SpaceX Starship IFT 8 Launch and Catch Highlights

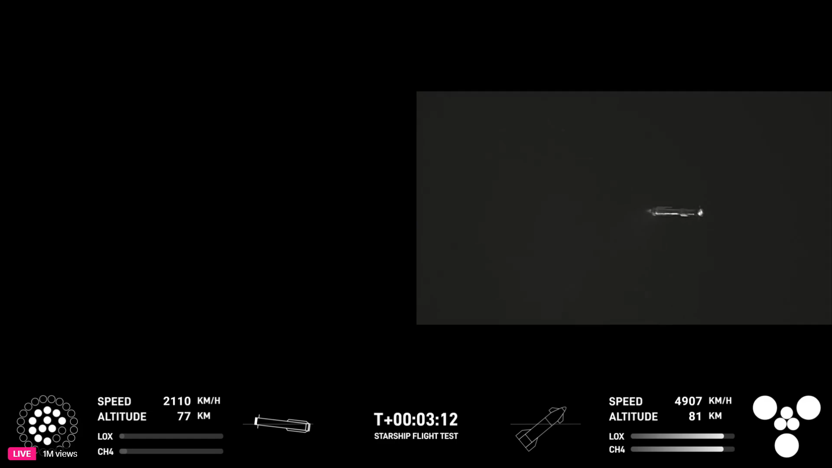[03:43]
Looks like we got a ship, six engines heading into space and then we got a booster hopefully on our way back to Starbase. How's everything going in Hawthorne, Chris?
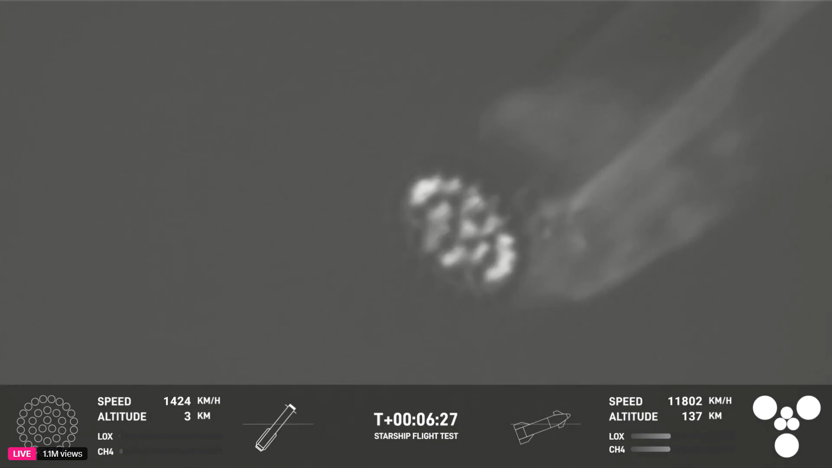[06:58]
Once again, we're going to ignite first the center 13 engines.